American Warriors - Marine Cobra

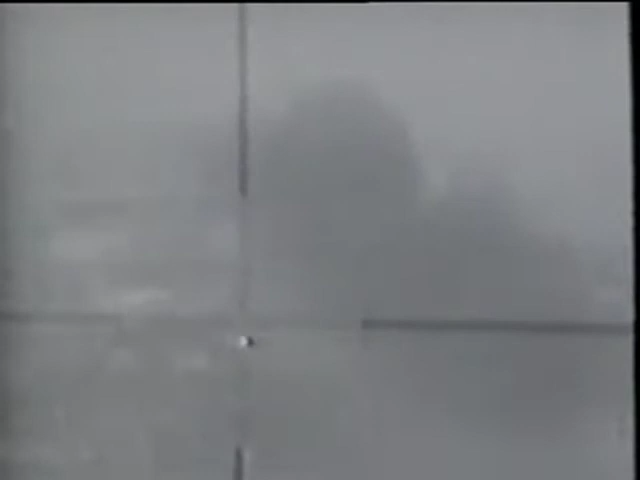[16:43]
Be aware that on Platform 3, the building is experiencing secondaries at this time. I'm on target. Warrior Gold is Eagle.
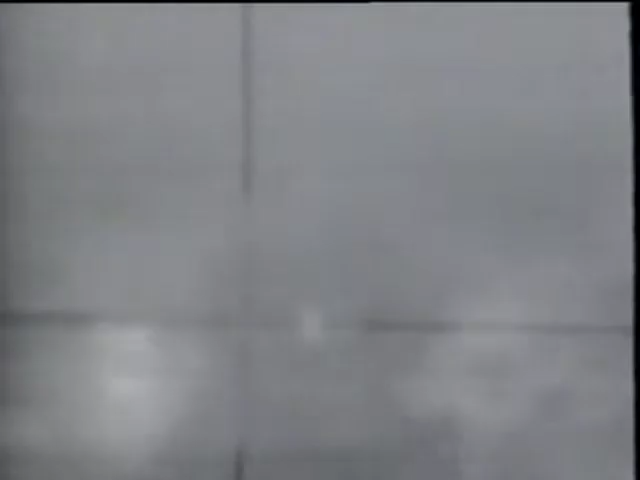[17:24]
Looks like it has possible harpoons on board also.
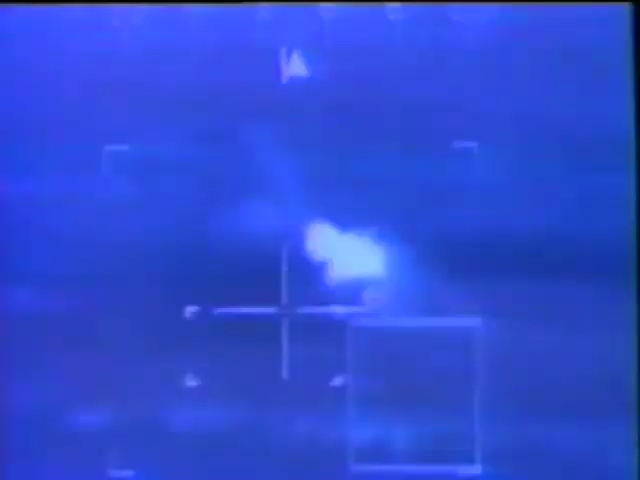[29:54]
Once that went, you could see some of the other vehicles start moving, sort of behind, and they were armed personnel carriers and self-propelled artillery pieces,